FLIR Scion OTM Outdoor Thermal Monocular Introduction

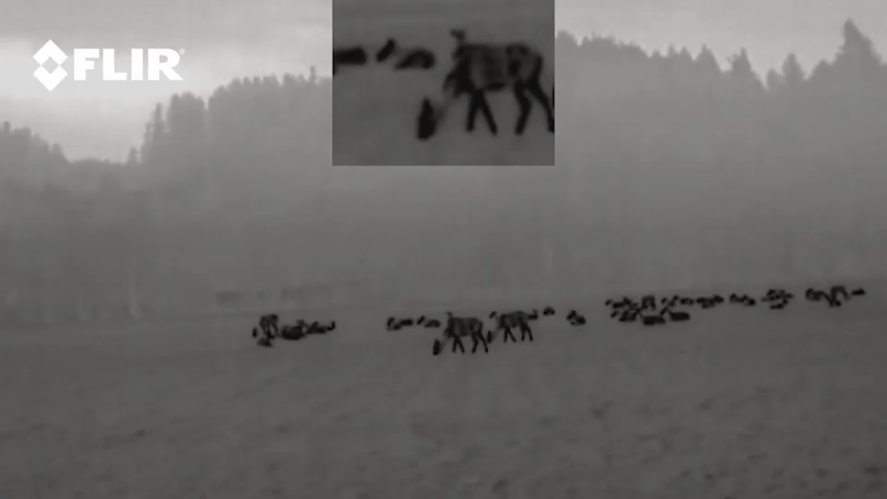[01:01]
And a polished user interface and intuitive menu structure allows quick image adjustments like picture-in-picture zoom and thermal palette selection.
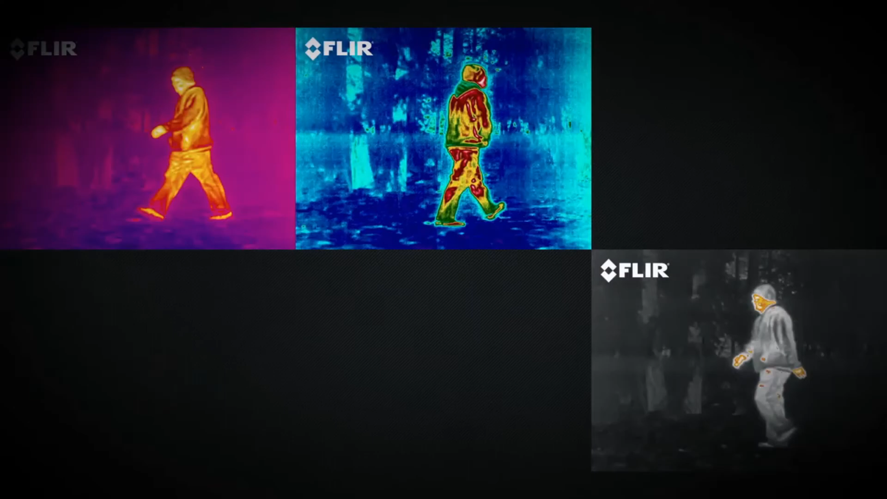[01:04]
Scion offers three different lens options for long-range or wide-angle viewing.
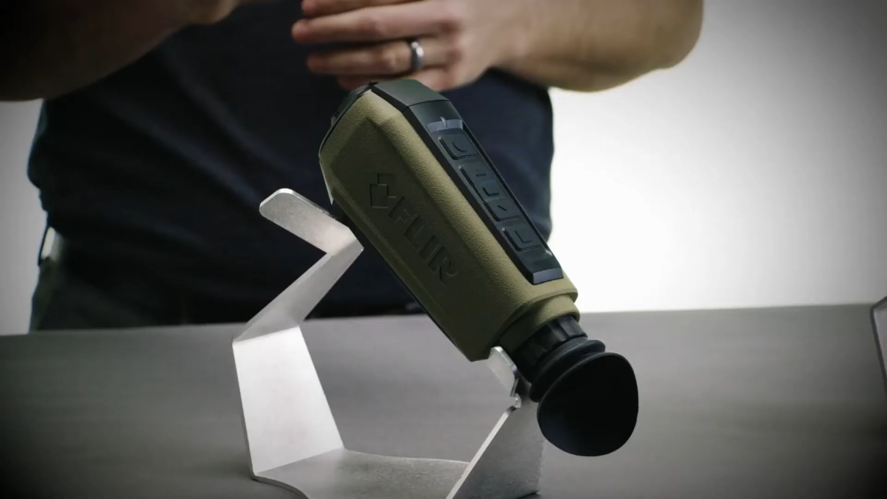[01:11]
13.8mm, 18mm, or 25mm. Scion is also powered by FLIR's revolutionary Boson thermal core,
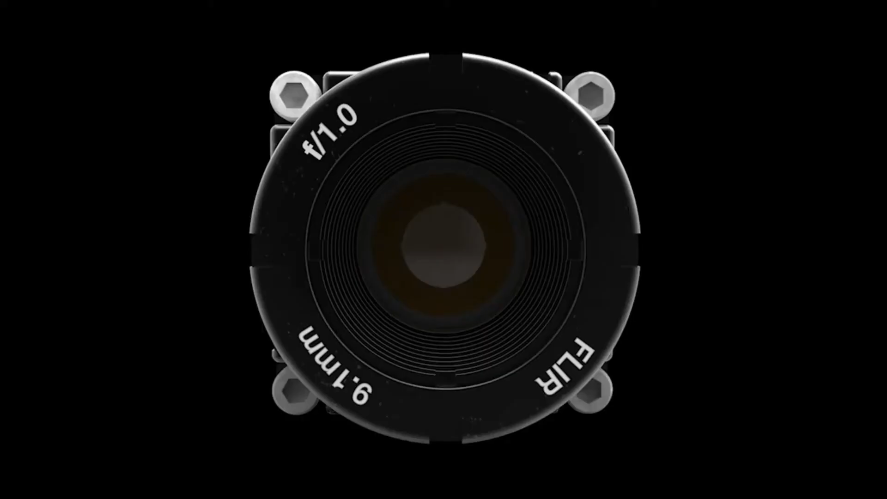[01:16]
featuring a 12-micron pixel pitch,
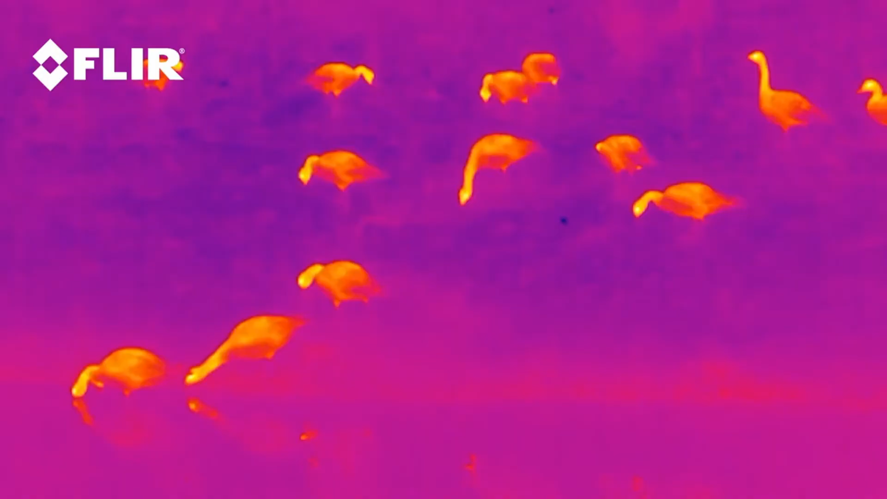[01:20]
resolutions up to 640x512, and industry-leading on-chip video processing.